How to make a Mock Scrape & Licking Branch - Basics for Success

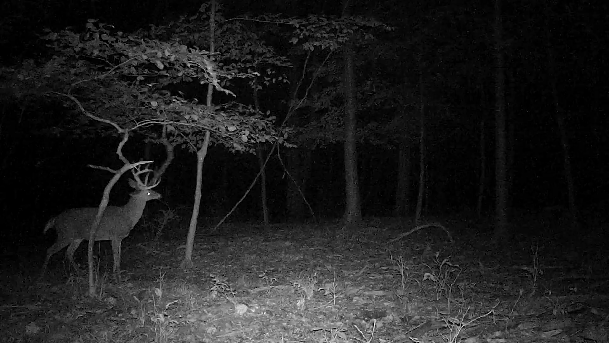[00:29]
Well deer, typically bucks, will want to leave their scent behind to let other deer know of their presence in the area. They do this by rubbing scent glands near their eyes on low-hanging branches. These are their pre-orbital glands. And then underneath that branch they'll scrape up the ground with their hooves and then urinate in that open patch of dirt. This is a scrape.